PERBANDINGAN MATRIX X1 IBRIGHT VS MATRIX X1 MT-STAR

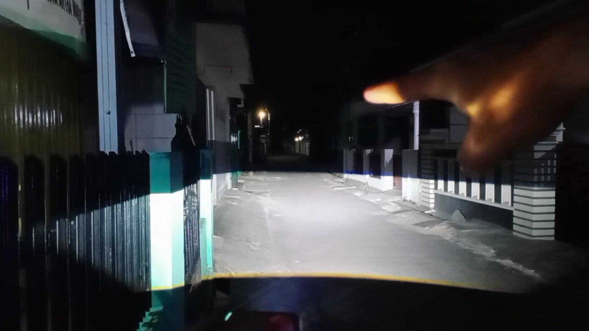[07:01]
Dia dengan titik Spot di Tengah ya Sama dengan MT Star Ini untuk Low beam nya Si Ibrite Oke Sudah cukup jelas Sekarang kita coba Untuk yang MT Star
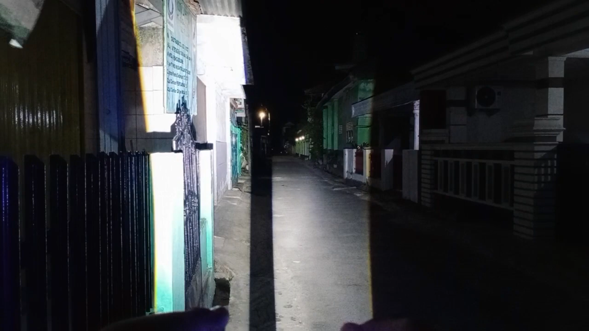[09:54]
Karakternya Seperti ini Sama Cuma Cuma bedanya Kayak saya Bilang Tadi Si Apa Ibrite Dia Cutoffnya Sini Lebih ada Birunya Ketimbang Yang MT Star Kalau disini Tidak terlalu Kelihatan Sebenarnya Cukup Kelihatan Jadi Seperti ini
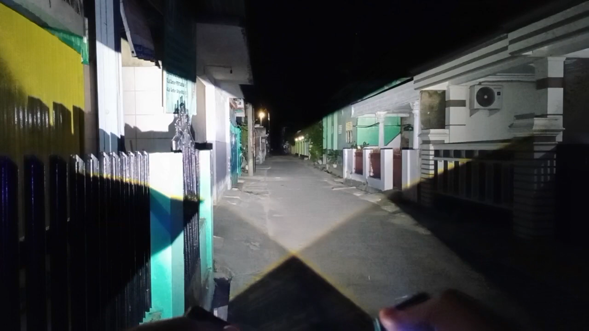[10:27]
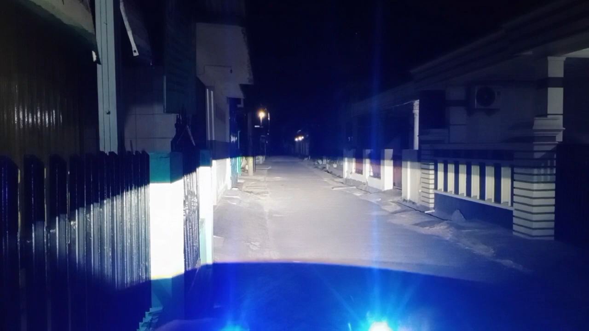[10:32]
Untuk Cahayanya Karakternya Sama 100% Sama Hanya Untuk Yang Eye Break Dia Garis Cutoffnya Ada Birunya Lebih tegas Sedikit Ketimbang Yang MT Star
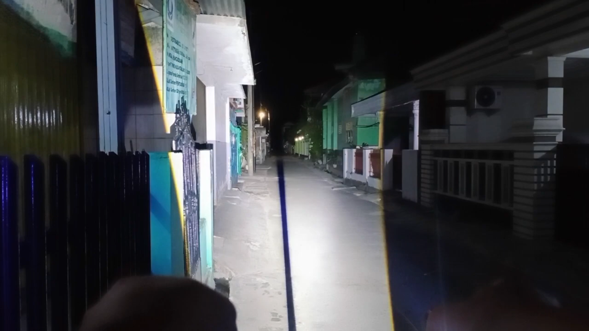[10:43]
Untuk Foregroundnya Kita kasih Lihat Foreground Ini Sama Ini Cutoffnya Juga Sama Karakternya Tidak Beda Dan Sama Sama Dia Dapat Tutik Fokus Di Tengah Sedangkan Untuk Kanan Kirinya Dia Hilang Kurang Terang Jadi